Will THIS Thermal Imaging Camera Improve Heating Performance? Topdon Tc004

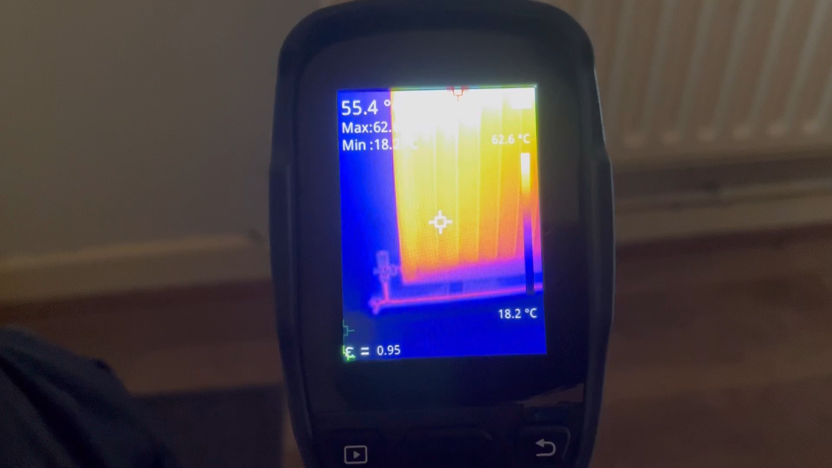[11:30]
On screen: scale top 62.6°C, scale bottom 18.2°C
late wouldn't it be we'll get that rid off that's been about two more agitations it's starting to get there
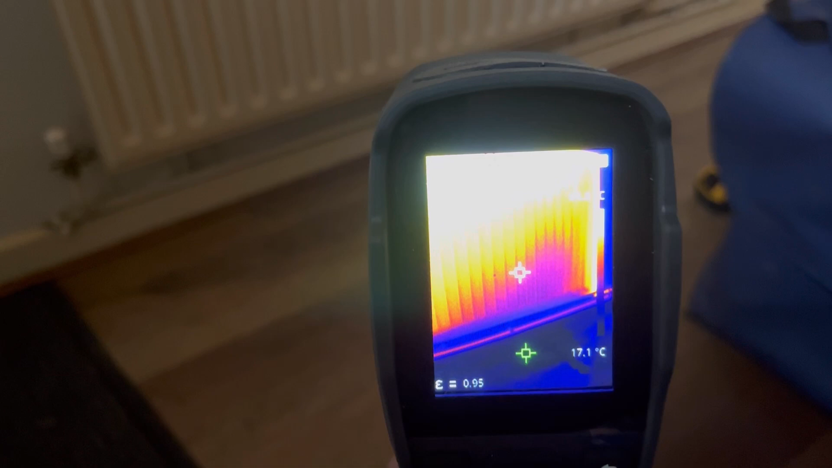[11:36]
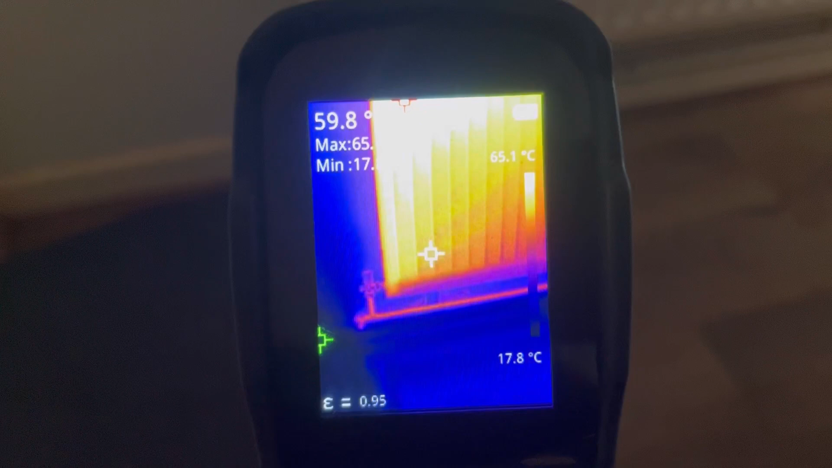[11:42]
On screen: scale top 65.1°C, scale bottom 17.8°C
it is starting to get there just trying to keep it in the same position for you
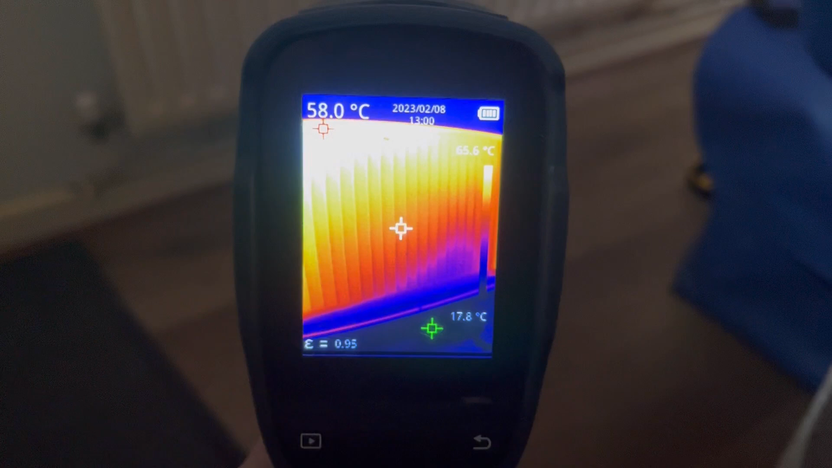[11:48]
yeah you can still see there's a cold spot there but eyes are not better not better look at the top
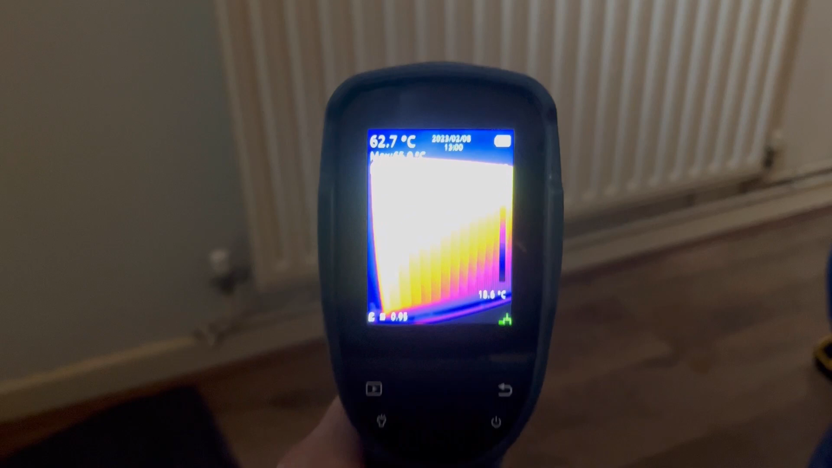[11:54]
On screen: spot 62.7°C
yeah still got a cold spot at the bottom so that still needs to go we've actually touched the radiator
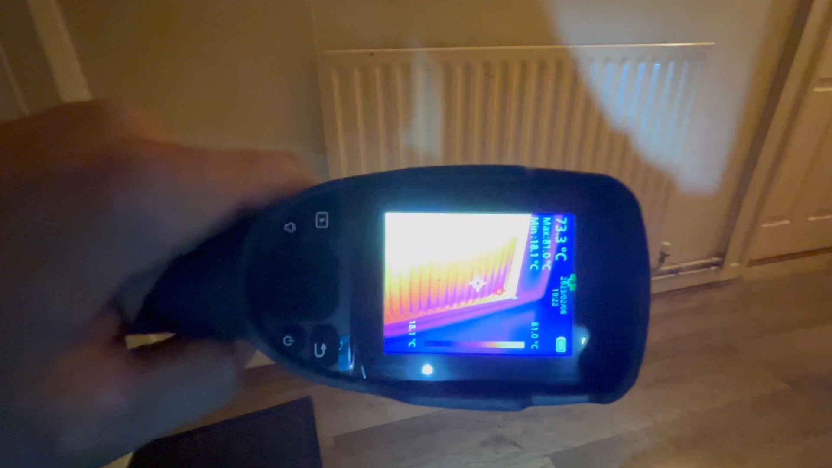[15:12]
On screen: min 18.1°C
there you go that's a lot better isn't it you know a lot of big holes but normal
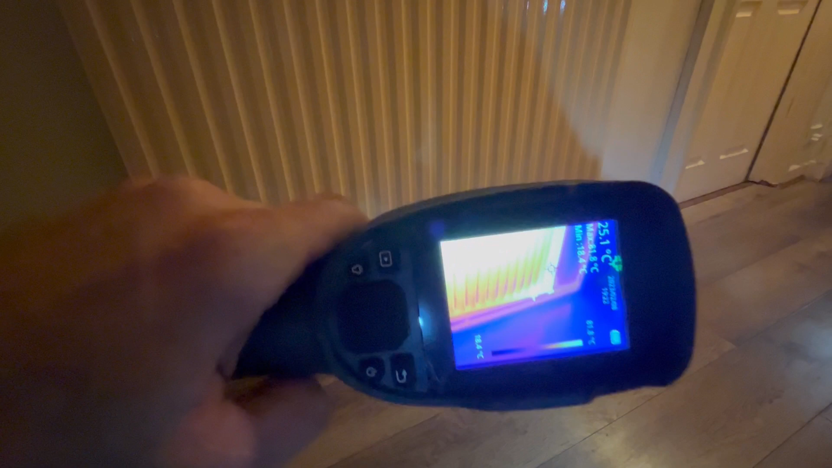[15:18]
On screen: spot 25.1°C
yeah i'll give you that
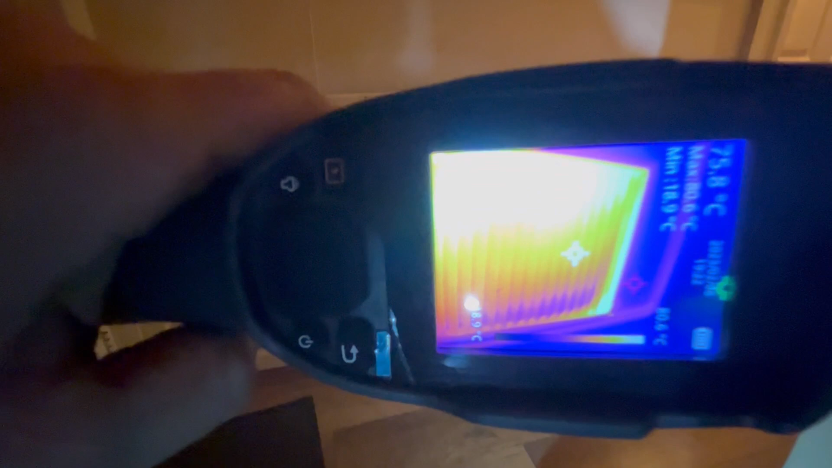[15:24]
looks to the heat going around the radiator